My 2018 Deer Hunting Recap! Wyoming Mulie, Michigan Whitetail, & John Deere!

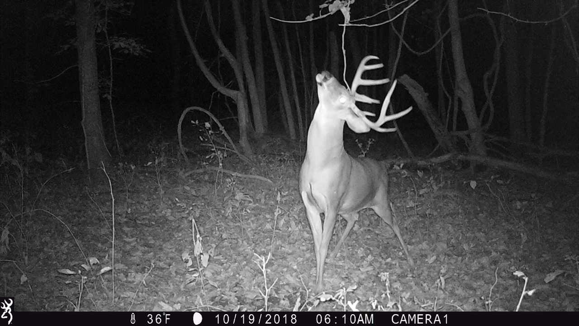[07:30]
other he's been showing up even in daylight has been he's been frequenting the cameras there so it's been pretty cool we've had a lot of history with them and my hunting partner had an opportunity at him a couple weeks earlier